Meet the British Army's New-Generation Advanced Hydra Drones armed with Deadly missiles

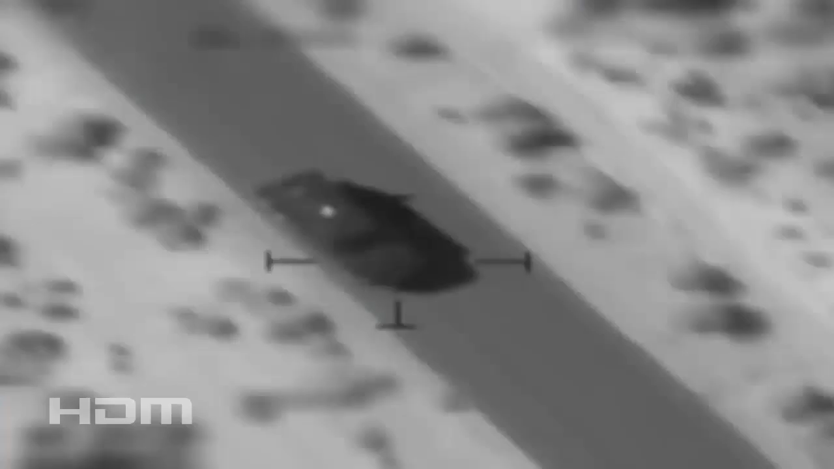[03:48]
the millimeter wave radar allows the missile to track targets in adverse weather conditions while
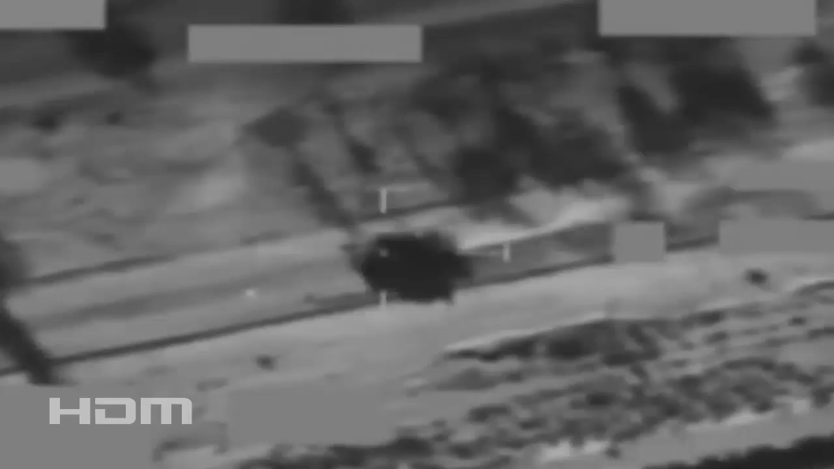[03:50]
the semi-active laser guidance provides precise target designation and tracking